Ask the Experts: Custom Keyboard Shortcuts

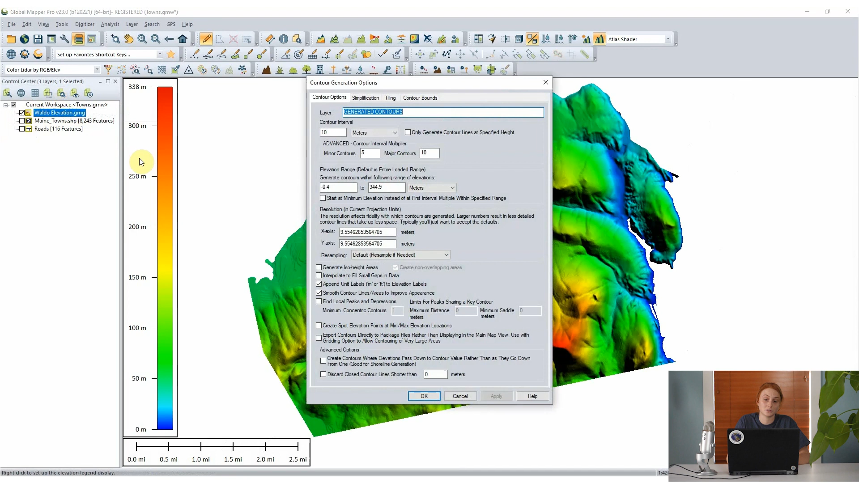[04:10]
settings I don't need to even use the you know interact with that dialog I can just click enter or hit enter on my keyboard to execute that operation and I've just created contours for this layer in global mapper and then global mapper 23 does support undo and redo functions so the classic control z shortcut
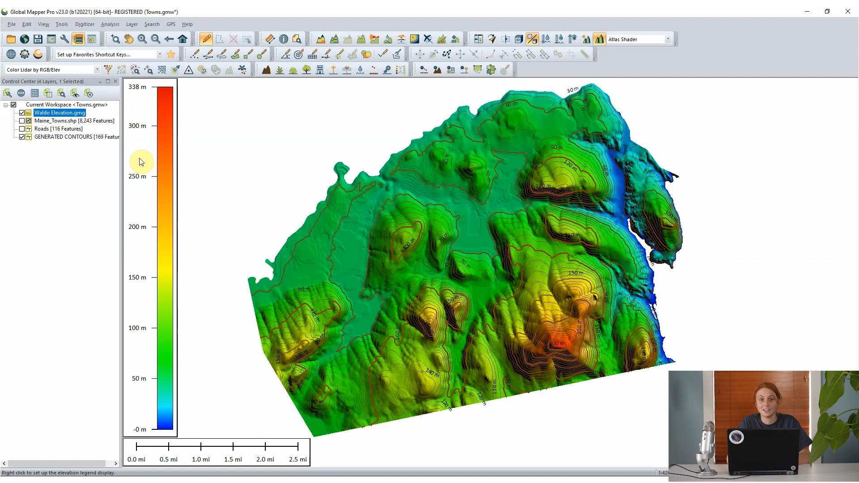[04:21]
undoes the last operation that you've executed in global mapper and then control y for redo you know brings those contour lines right back Mackenzie thank you so much